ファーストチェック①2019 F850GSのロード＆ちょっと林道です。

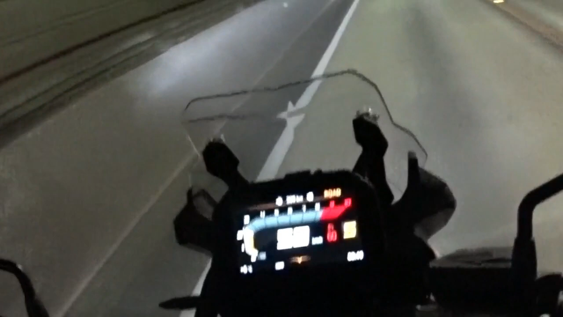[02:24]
この部分がかなり役に立つかなと思いますTFTのこの液晶メーターはこのトンネルの中通過していますけど非常にやっぱり視認性がいいとオーナー様からこれはもうかなりお伺いしている話